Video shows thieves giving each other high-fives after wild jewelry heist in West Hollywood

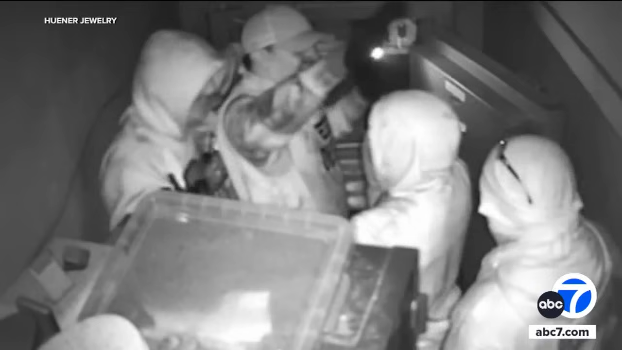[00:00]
Surveillance video capturing thieves, pulling off a jewelry heist in West Hollywood.